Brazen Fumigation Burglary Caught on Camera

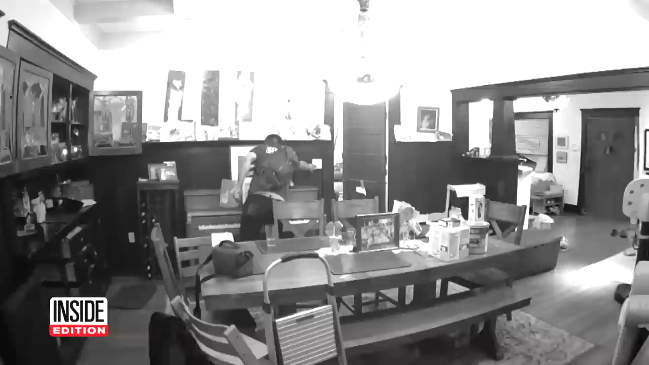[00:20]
Why is he so bold? Because he knows nobody can see him. The homeowners say their house was an easy target because it's totally covered in a tarp.
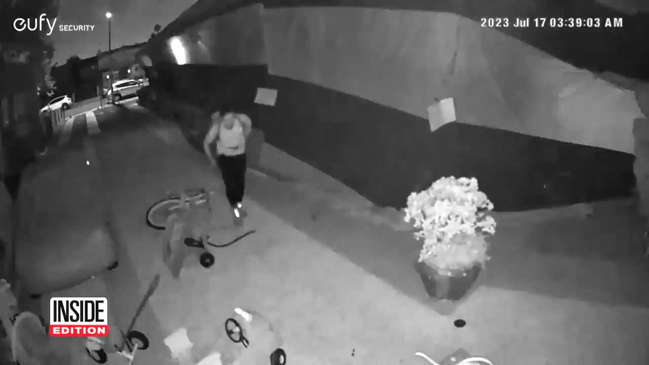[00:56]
The burglar wearing a backpack shows up at 3.39 a.m.
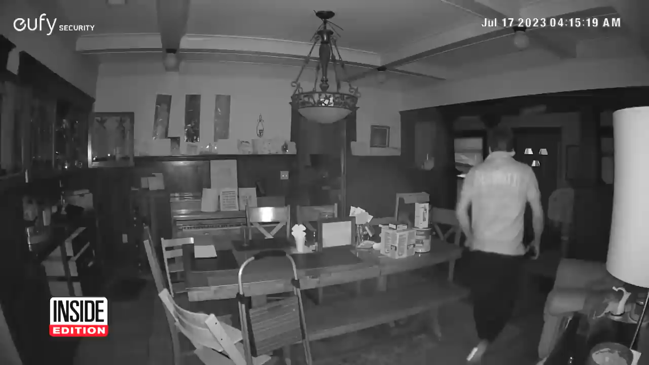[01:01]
Check out what his shirt says. Security. When I saw the video, my stomach just went into one big knot. You know, and it hurts. They say he went through every room in their house, finally packing up his loot and leaving the property
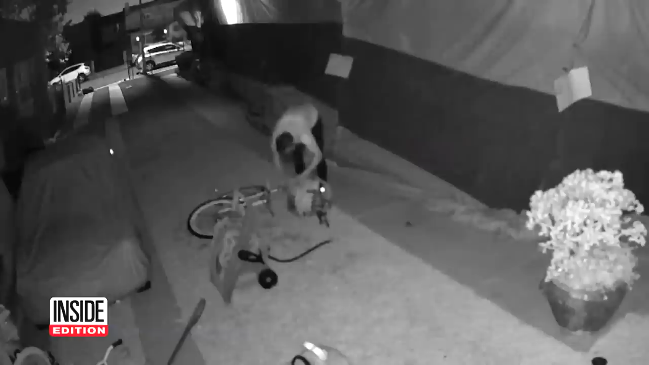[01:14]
about an hour later at 4.43 a.m. I just bought a camera.